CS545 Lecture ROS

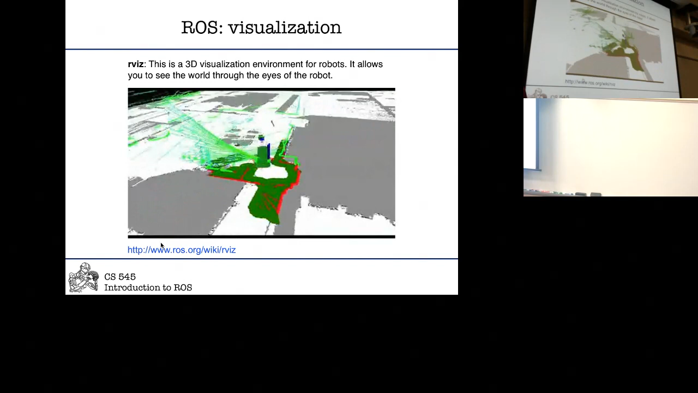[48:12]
obstacle data, 3D voxel grid, and topological map.
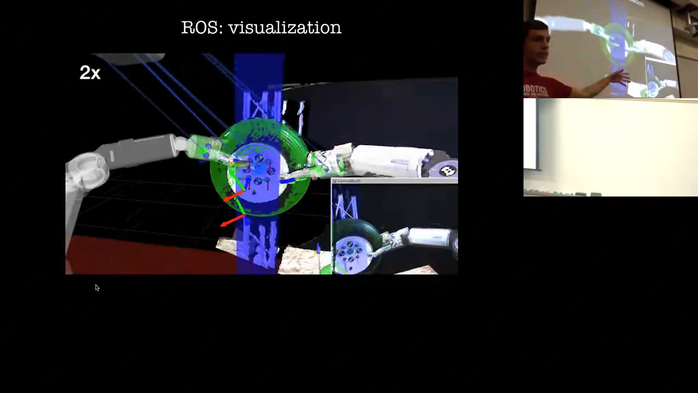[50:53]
Very important. So, you can see whether the point clouds and where you think the green object is,
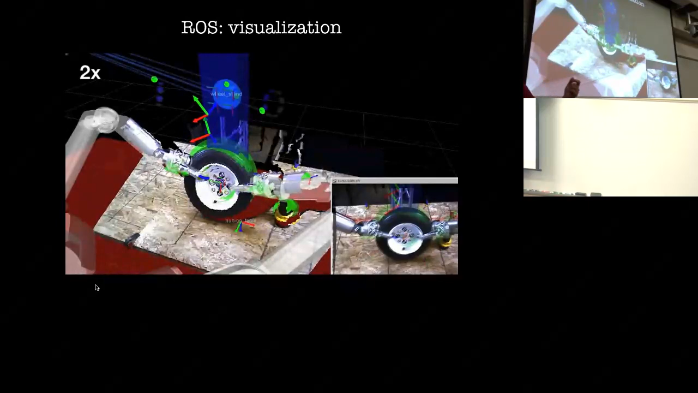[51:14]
There's a lot of stuff that's going on and Arvis basically just easily allows you to visualize that. And Arvis does it by, yes? Is this only for these? No. So, a good question. Arvis is nothing but, you know, another process that reads the messages on the topics and visualizes them, okay? So, imagine if I want to publish this coordinate training here, right?
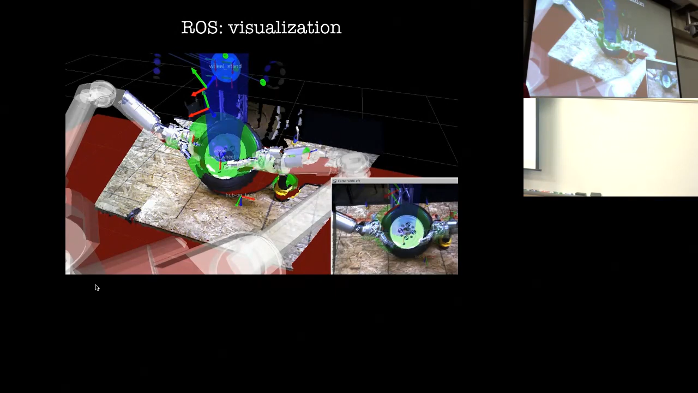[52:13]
I detected a face at image XY or in this location and Arvis would draw it for you. In the same, Arvis has a lot of messages that it already knows about, for example, the point clouds that you see here, the little dots, those are from the connect. And talking about perception, ROS does not come with OpenCV,